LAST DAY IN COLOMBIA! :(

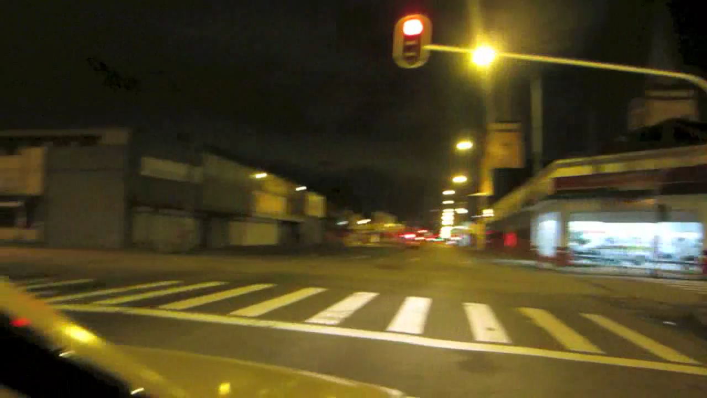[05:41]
Look how empty these streets are right now, guys. It's kind of creepy.